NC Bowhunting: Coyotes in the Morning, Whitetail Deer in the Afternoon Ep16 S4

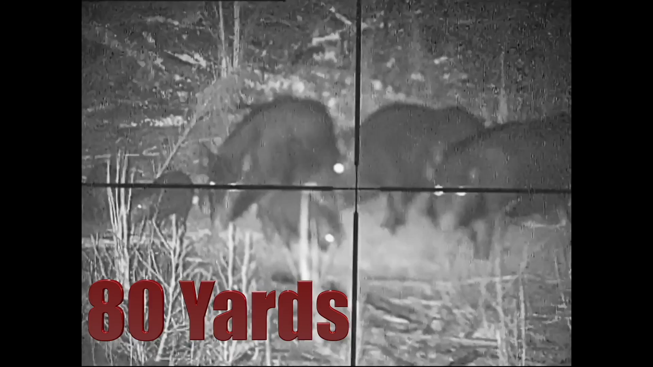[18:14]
3D night visions are the most affordable night vision units on the market at only $299.